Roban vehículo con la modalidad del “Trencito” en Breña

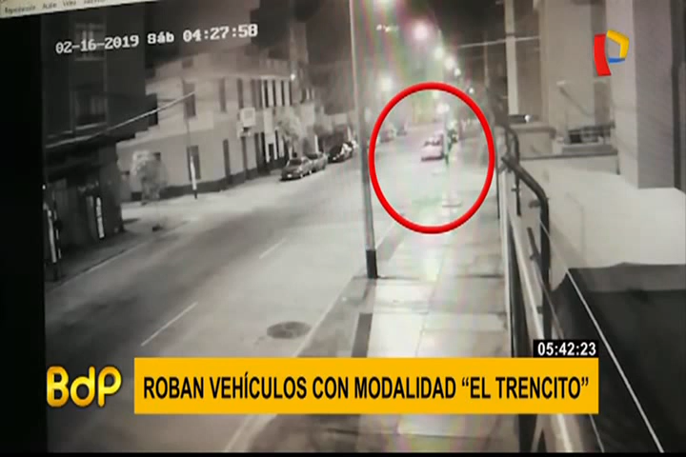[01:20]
sacarlo del parqueo y llevárselo por la avenida sin que nadie lo note. Otra cámara de seguridad también da cuenta de este hecho y logra capturar el momento exacto en que los delincuentes transitan con el Volkswagen utilizando tan solo la fuerza de aceleración. Para antes del amanecer, exactamente a las 4 y 30 de la madrugada, los delincuentes logran robar el vehículo y se dirigen con rumbo desconocido. De esta manera ocurrió en el distrito de Villa El Salvador.